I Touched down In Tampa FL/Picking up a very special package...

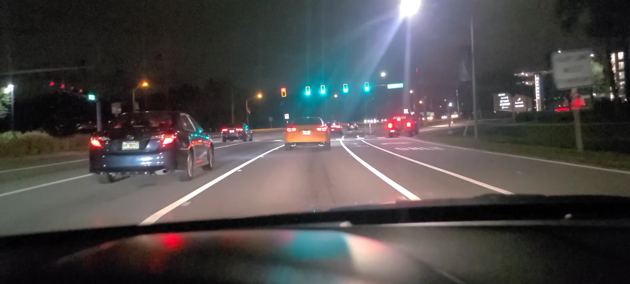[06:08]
Hey, y'all see this mazerani right here? Hey, Florida got some cars.